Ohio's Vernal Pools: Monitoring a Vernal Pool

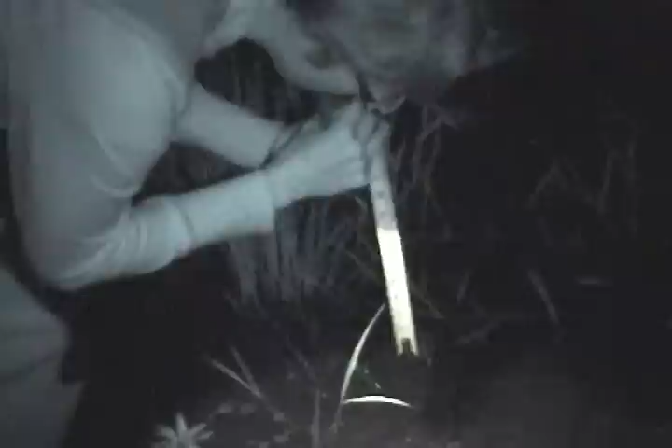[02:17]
Also, how wide and how long is the pool?
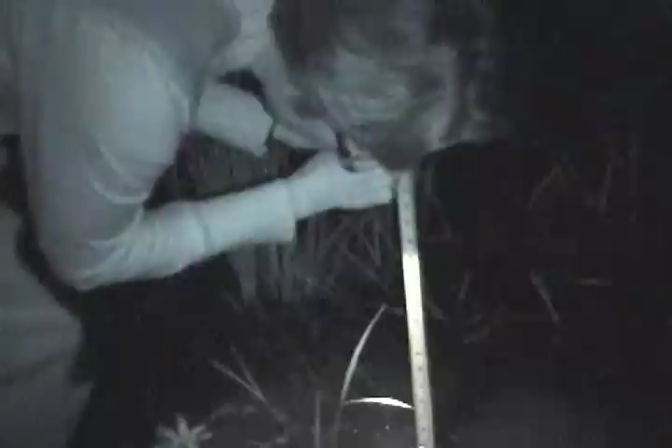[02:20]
Again, you can take measurements or just estimate.
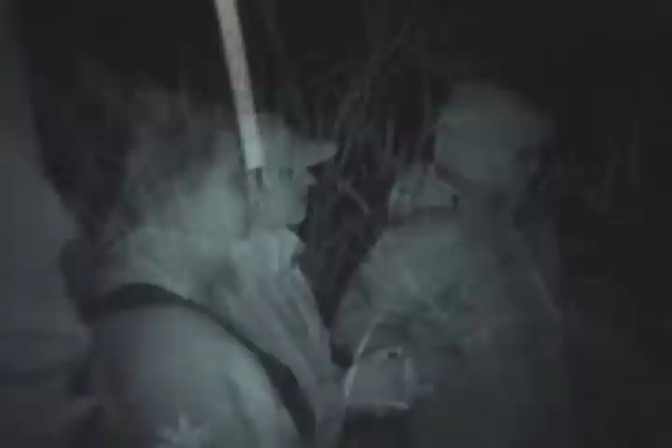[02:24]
While out in the vernal pool, try to minimize your impact by following the same path you came in on.
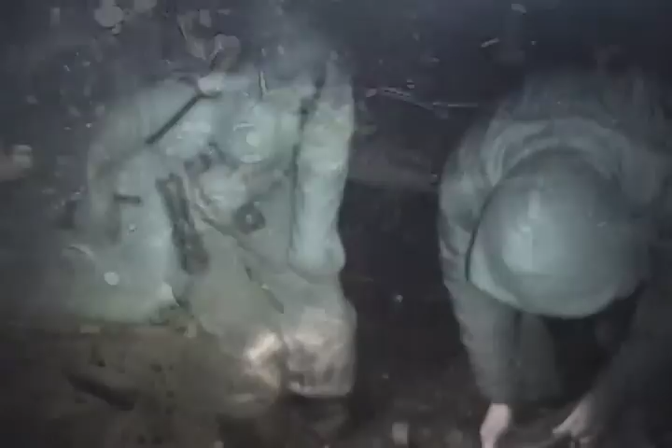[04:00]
If you wish, you can take the observation tray or a small container and dip it in the pool.
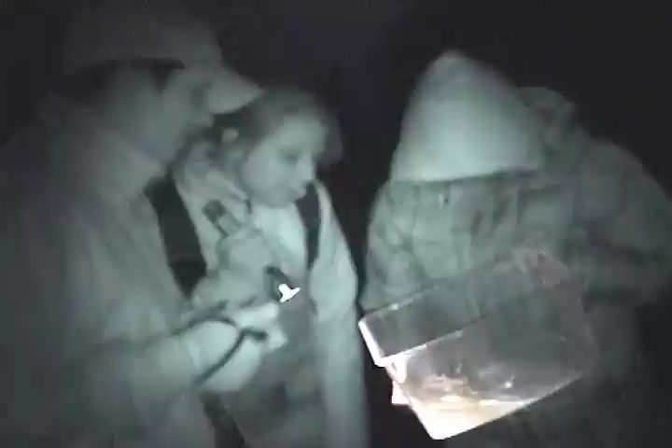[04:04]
This way you can see what is in the water without having to be crouched over. Once you are done looking at the creatures, put them back in the water slowly.
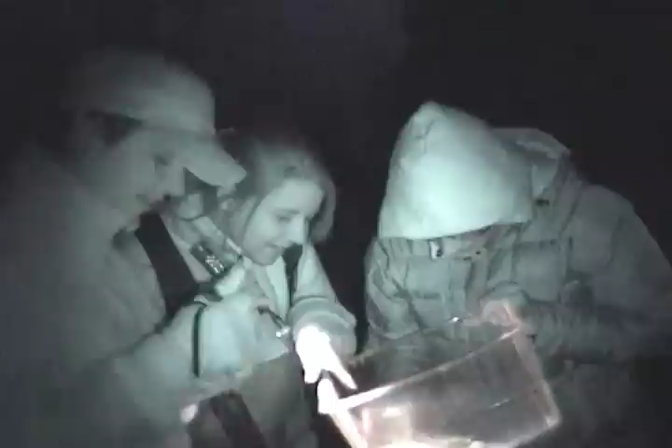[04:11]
You can also use a dip net to find the critters on the bottom of the vernal pool.
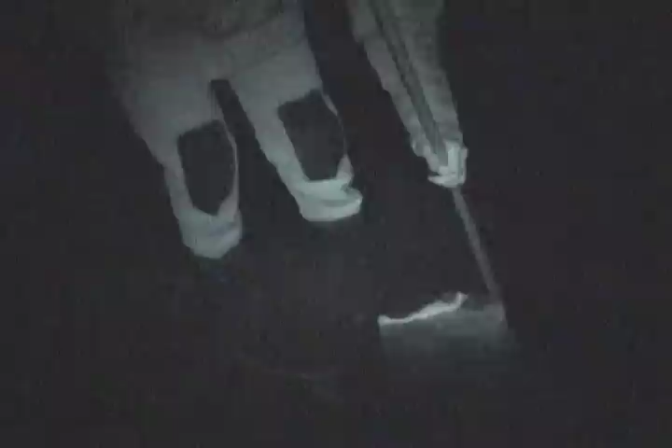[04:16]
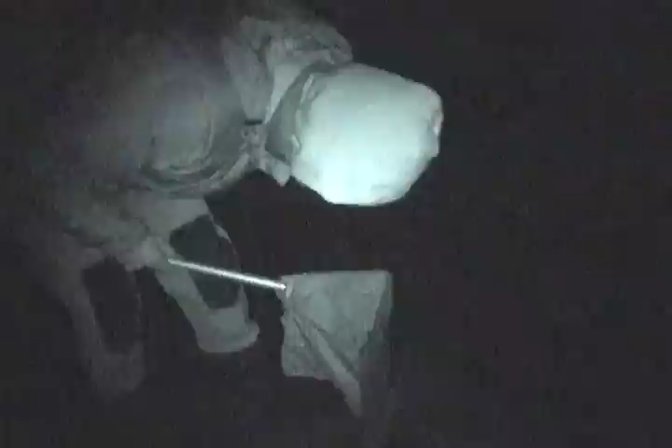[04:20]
Simply slowly work the dip net across a small section and hold it over the observation tray, which should have some water in it.